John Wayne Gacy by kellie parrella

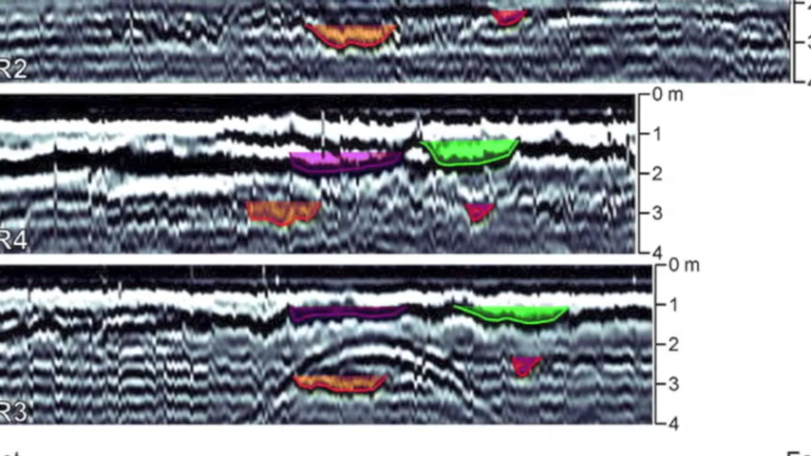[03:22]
Once they find an area where the machine says there are bones, they dig for them.